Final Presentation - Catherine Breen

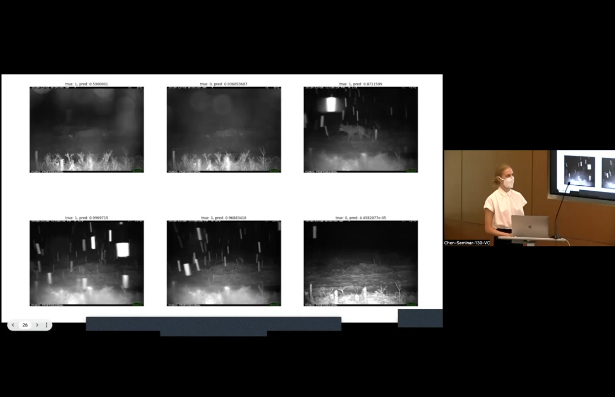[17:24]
The hard part is that at like negative one degrees Celsius or like right around freezing. Um, it's probably splitting, which is like truly a mix of rain and snow. So that just like makes this problem even harder. Um, here are our false positives. And, um, so in the top row, everything, but the box is something that the model was really, really confident was weather. And in the blue box is the only place that they matched.
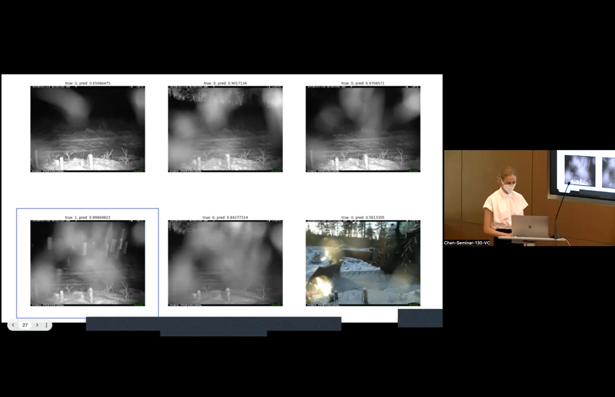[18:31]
So they're actually changing their time lapse to 12pm. So you could think even getting signatures like that might be a little bit louder or a little bit more apparent, um, in future iterations of this model. Um, let's see. So here are the false negatives. I labeled these images as rain, um, and the model, um, predicted that it's no weather.